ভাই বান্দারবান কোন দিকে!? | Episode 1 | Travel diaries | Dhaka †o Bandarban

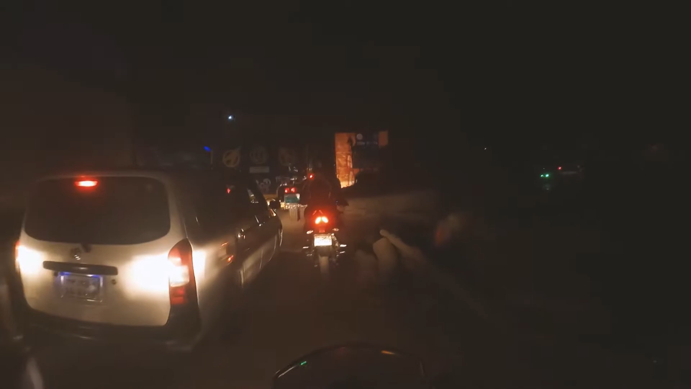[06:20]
तो अमना विजे बाइपास यह तार एका मील हुए, अटार एका मील हुए,